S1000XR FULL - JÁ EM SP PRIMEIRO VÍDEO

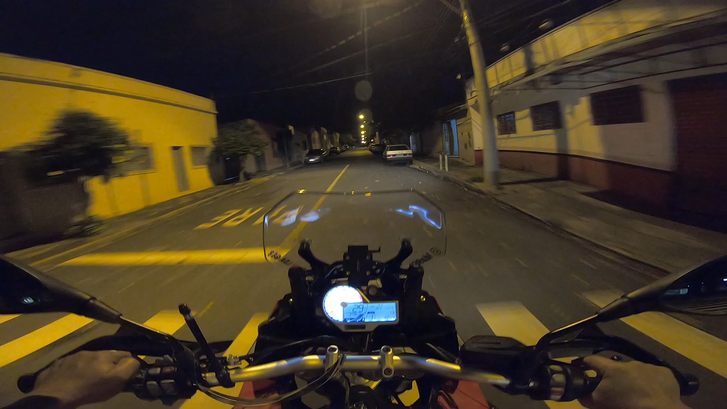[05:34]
Vídeo noturno, a imagem às vezes não fica tão boa. Não tem uma abertura, mesmo você ajustando os parâmetros aqui para captação de luz, tudo, mas é uma experiência que eu já tive, pelo menos a GoPro não capta bem a luz ambiente ou a luz externa, assim, à noite. Mas é o horário que deu pra gente sair, não deu pra gente filmar antes.